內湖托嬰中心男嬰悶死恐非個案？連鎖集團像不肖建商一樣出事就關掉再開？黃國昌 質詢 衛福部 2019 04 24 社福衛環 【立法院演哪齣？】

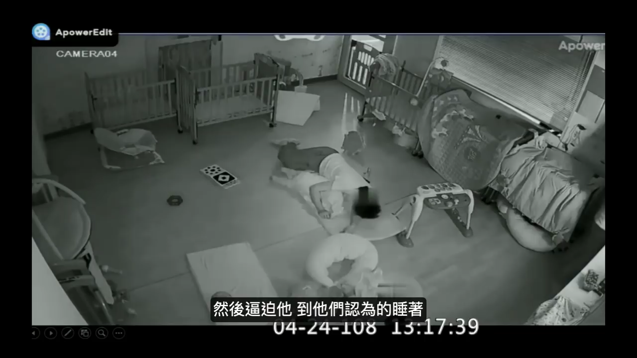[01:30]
他們肉圍的睡著你會發現旁邊這位你也是這個樣子並不是只有罹難的這個小屋朋友然後去把他丟在這個地方長達半個多小時然後最後來的時候你看看他是用什麼樣的方式去看這個baby好不好被他這樣子強制壓著躺在那邊動都不動